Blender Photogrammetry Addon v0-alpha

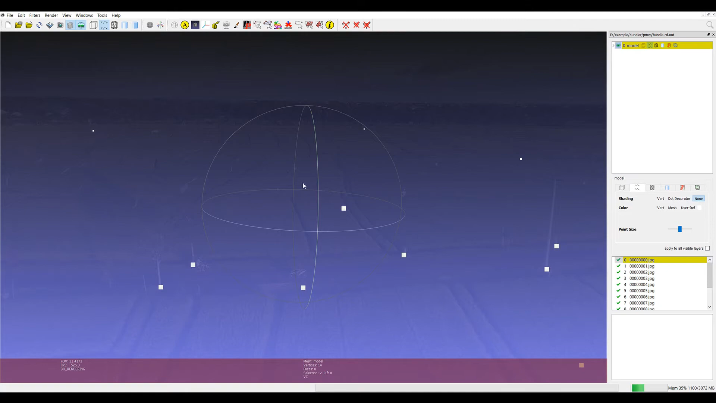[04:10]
and now we'll import the dense reconstruction
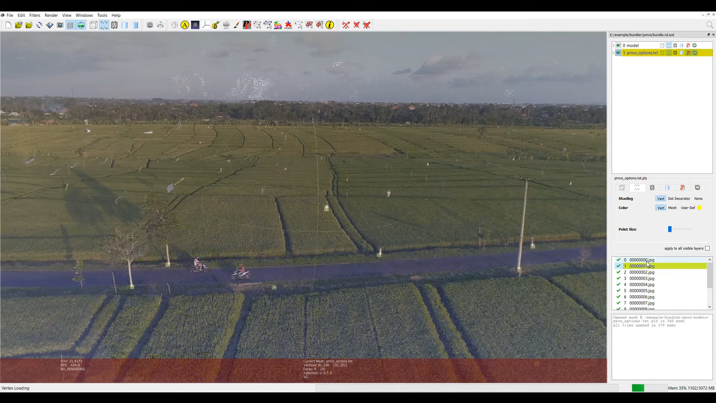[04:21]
and if we have a look at that we can see that we have a very large number of points that's been
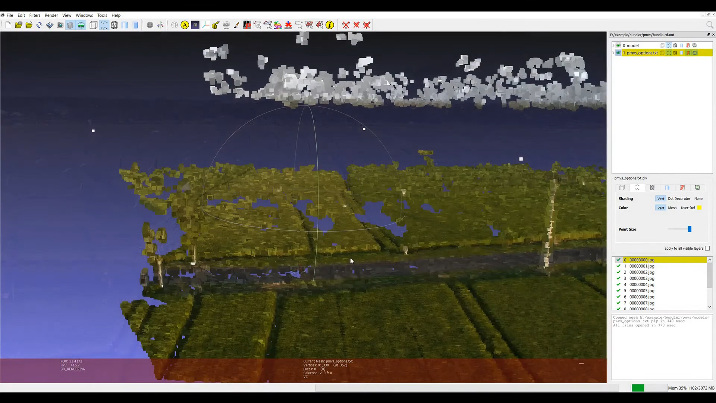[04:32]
constructed from our initial tracking data
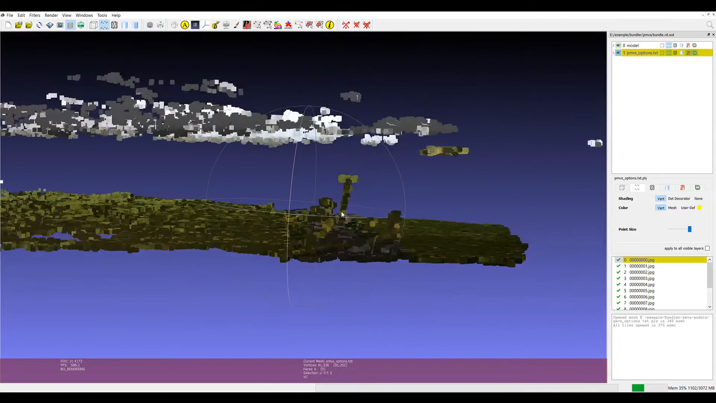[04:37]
and that represents these fields, road, power pole and a couple of the trees.
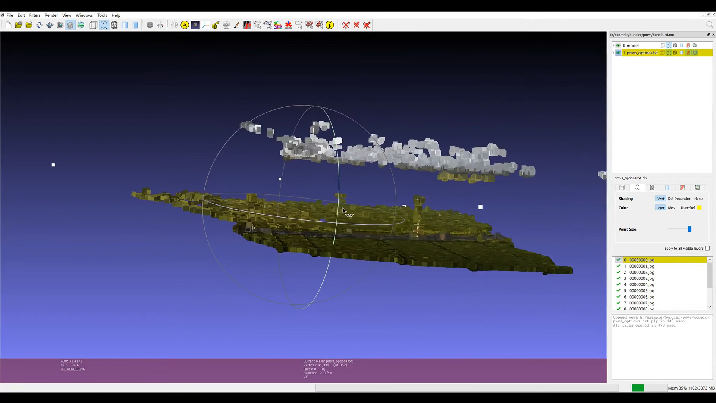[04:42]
So now we're going to generate a mesh and for those who haven't seen photogrammetry pipelines we'll use the Poisson surface reconstruction and then
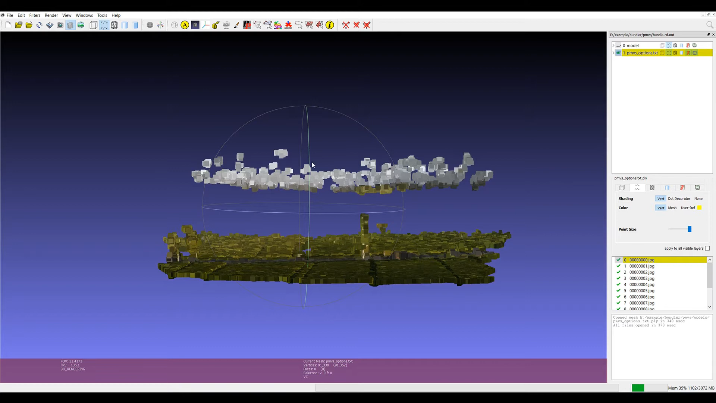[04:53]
create textures from these rasters. So we'll just clean up the the point cloud a little bit because we don't want the clouds in here and that will probably be fine for now. I'll go to filters, remeshing, screen Poisson surface reconstruction
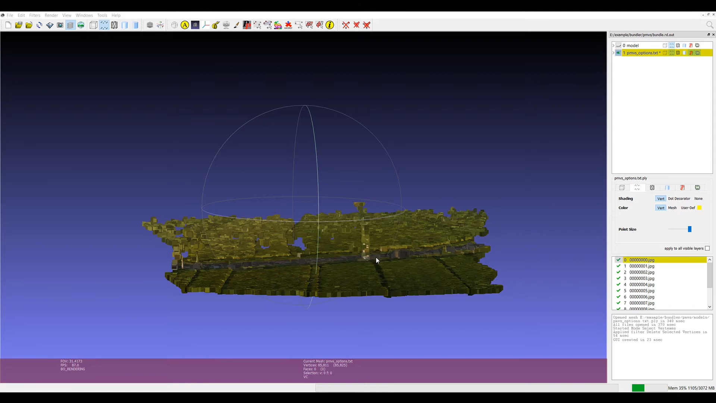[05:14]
and if you haven't seen a surface that's reconstructed in this way it'll
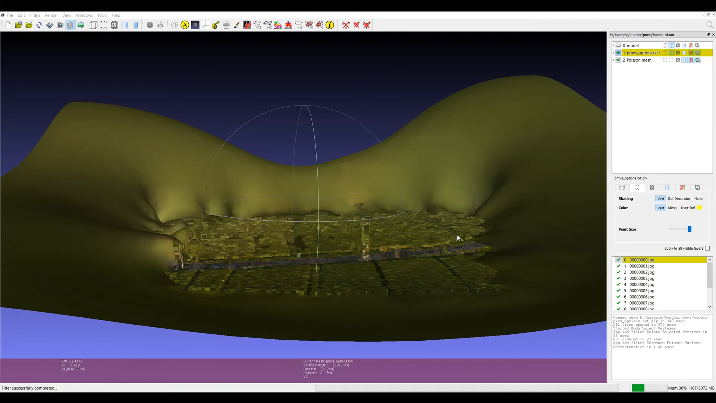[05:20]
try and generate a watertight surface so it will flow around the gaps in the original point cloud.
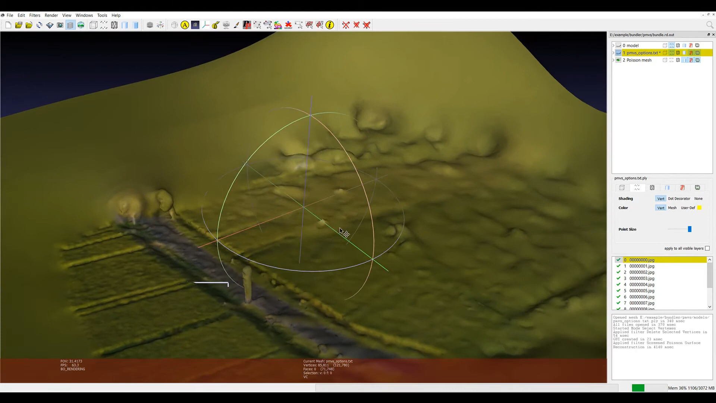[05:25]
So it generally ends up with a bit of noise or a bit of unwanted data
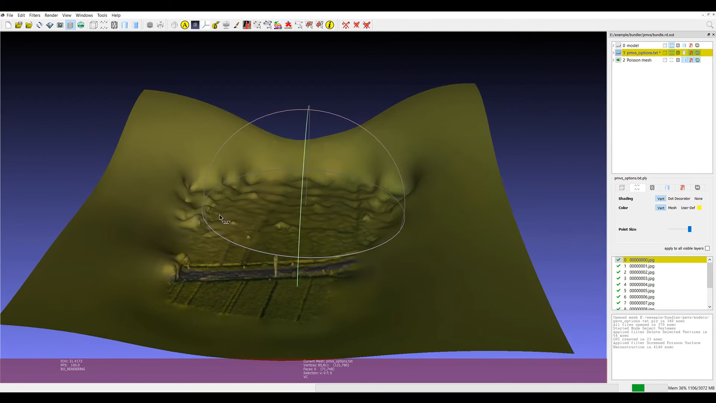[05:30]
around the edges so what we'll do is we'll delete these parts of the mesh because it's not actually part of our reconstruction it's just part of what that filter has done.
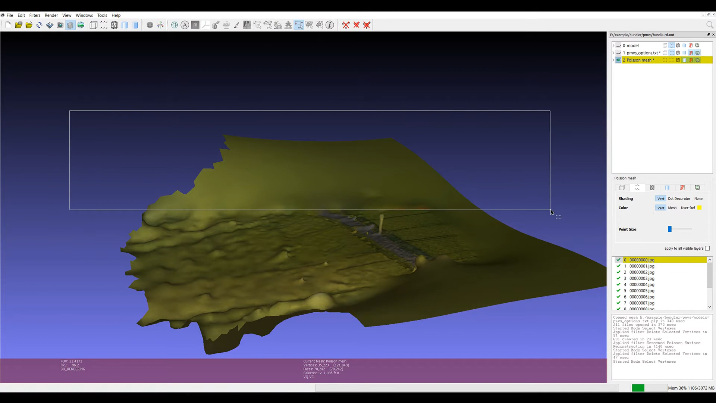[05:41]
So from here we'll go filters, texture, parameterization as a flat plane, followed by filters,
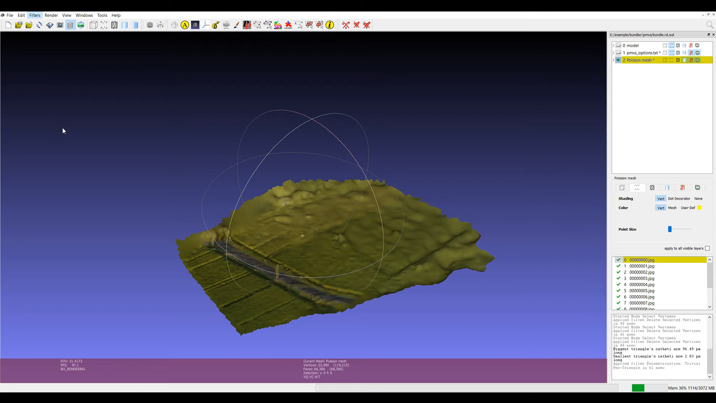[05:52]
texture, project active, rasters, color to current mesh. Okay once the texture has been applied it's a little dark but it'll be fine in blender we can see that we actually have color information or that texture information on the mesh.